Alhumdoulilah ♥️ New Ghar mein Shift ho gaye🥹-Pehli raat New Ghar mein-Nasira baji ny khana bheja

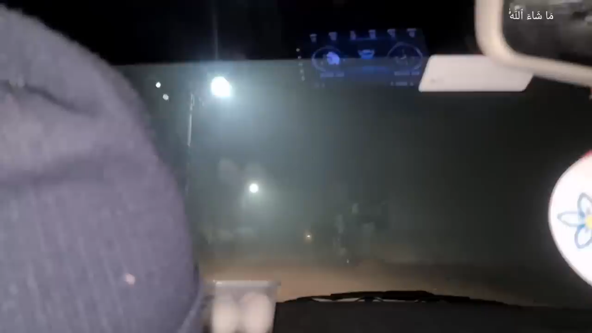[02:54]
लेकिन और जब हम अपने टाउन में आते गए हैं तो यहाँ पे माशाल्लाह से धुंध ही धुंध है हर तरफ, जहाँ तक नजर जाए धुंध ही धुंध है।